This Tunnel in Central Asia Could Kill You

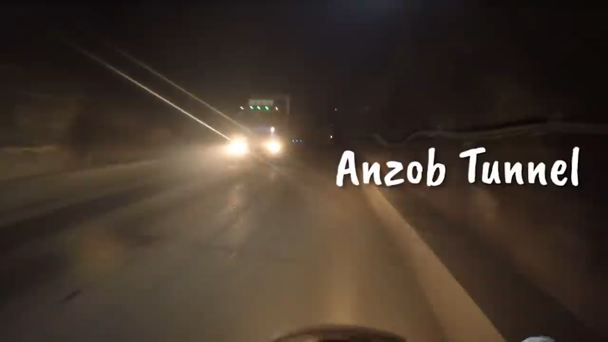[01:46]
belly of the beast also lovingly known as the tunnel of death
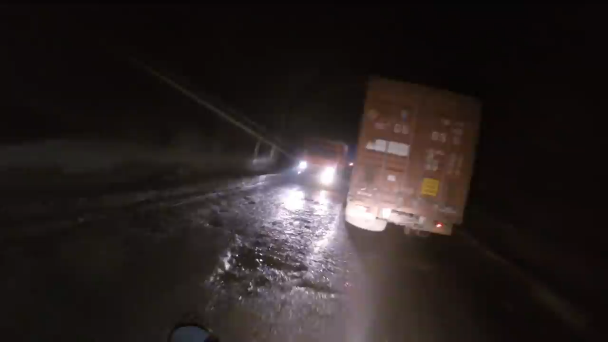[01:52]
it starts out not too bad and I
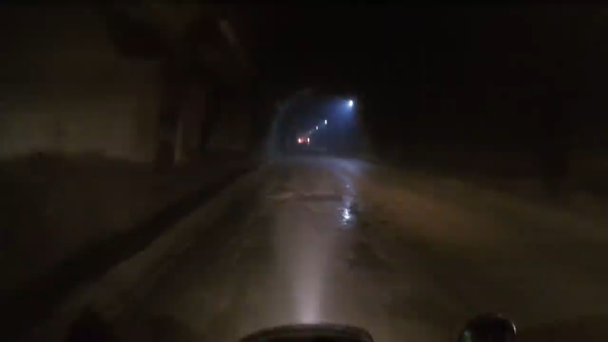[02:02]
already counted my blessings since it didn't look flooded but soon enough you begin to notice the potholes and the worn down asphalt roadblocks pop up in the dark and there's oncoming
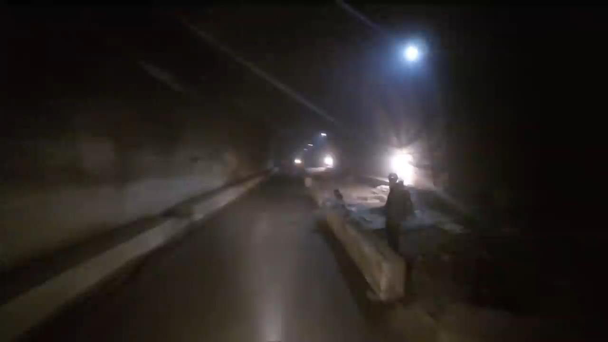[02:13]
traffic on the wrong side of the road construction workers are working on sections of the tunnel you're supposed to ride around them meanwhile there's this continuous loud haunting noise of
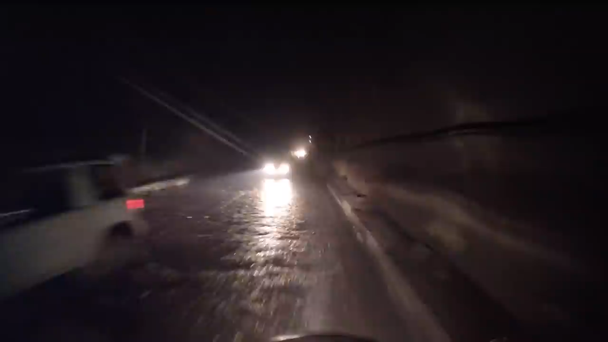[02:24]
the giant mobile ventilators placed on one side of the road at one point all the vehicles came to a halt
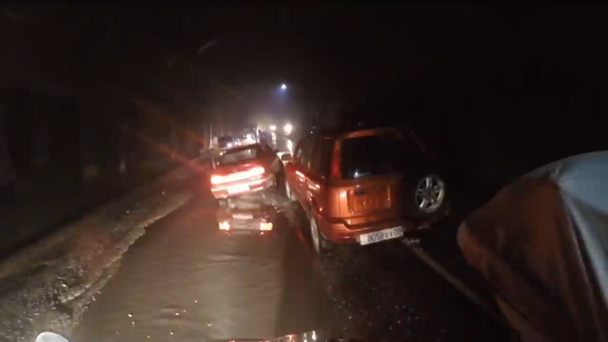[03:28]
Cars and trucks are honking, trying to maneuver around each other, and it's just confusion in the darkness. Can you imagine a fire breaking out down here?